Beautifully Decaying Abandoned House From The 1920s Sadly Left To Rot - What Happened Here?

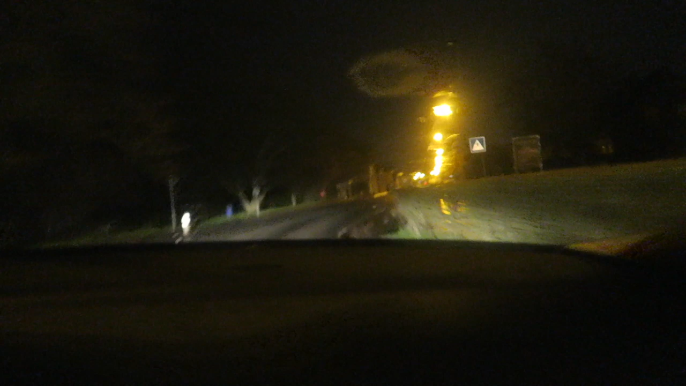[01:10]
We're almost there It's too cold It drives better.
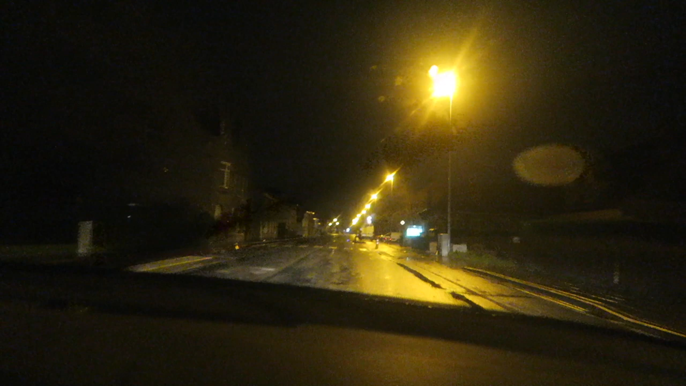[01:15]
Yeah, better than the BMW hat And I think it's here.